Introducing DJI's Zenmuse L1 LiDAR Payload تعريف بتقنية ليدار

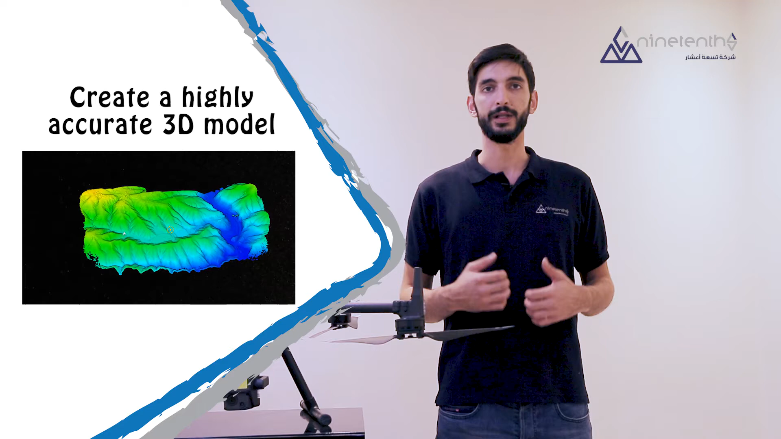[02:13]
One of the most important functions of a LiDAR is to scan and survey sites to create a highly accurate 3D model.